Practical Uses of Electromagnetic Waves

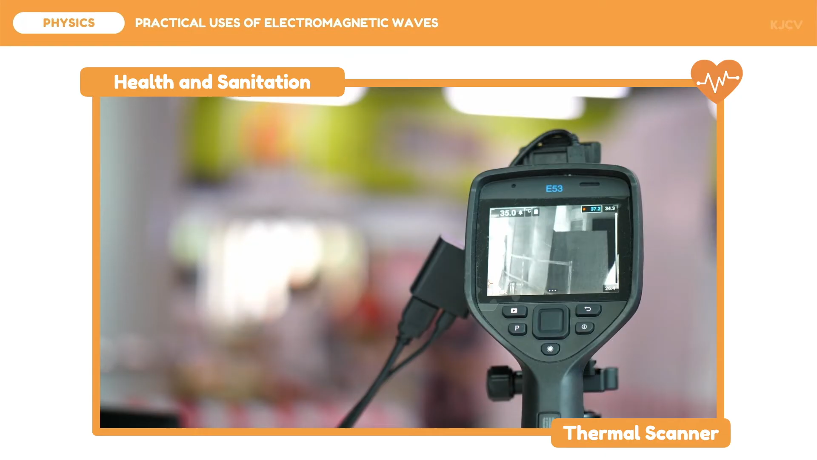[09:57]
lower em waves can also be used in detection of simpler illnesses like fever since heat is detected by thermal scanners by using infrared rays